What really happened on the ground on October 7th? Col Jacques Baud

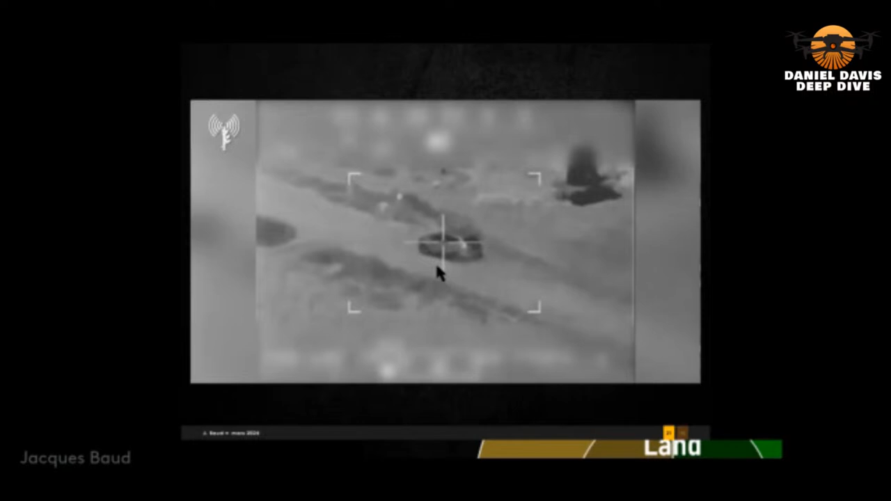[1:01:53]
This is the footage just before it was exploded. But you see that this car had nothing to do with the kind of pickup trucks that used to be used by the Hamas. So basically, you had a total panic on the ground. I also have this testimony from this young tank commander